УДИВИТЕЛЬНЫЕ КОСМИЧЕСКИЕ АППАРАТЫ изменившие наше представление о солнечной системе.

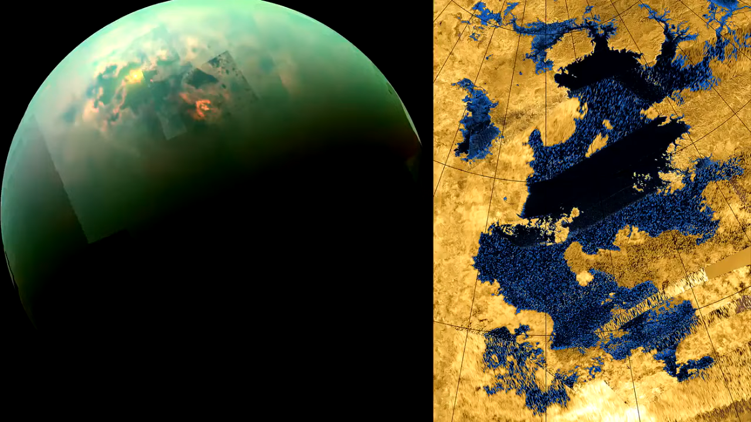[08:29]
настоящие метановые и этановые озера, одно из которых достигает размеров Каспийского моря.